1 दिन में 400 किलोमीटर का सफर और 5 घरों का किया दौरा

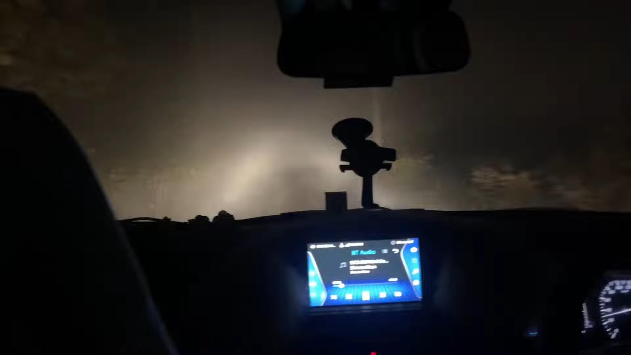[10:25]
कुछ भी नहीं दिख रहा खेत का मामला है ना यहाँ पे तो साइड में गेहूं है जहाँ भी शाम का मामला है बुढ़ श्याम का गाइस पूरा दिन ट्रैवल करने के बाद चार पांच जगह हम जाके आए तो फाइनली अब निकले हैं घर की तरफ और अप्रोक्स रात 12 बजे घर पहुंचते हुए और मुझे तो
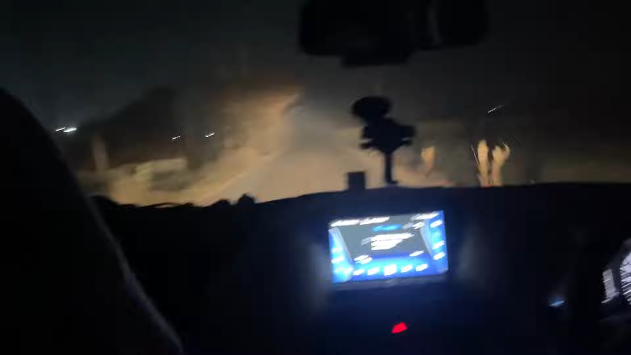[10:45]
रात को 1 बजे अगर पहुंचते हुए अगर व्लॉग पसंद आया हो तो लाइक शेयर कमेंट जरूर करना थैंक यू।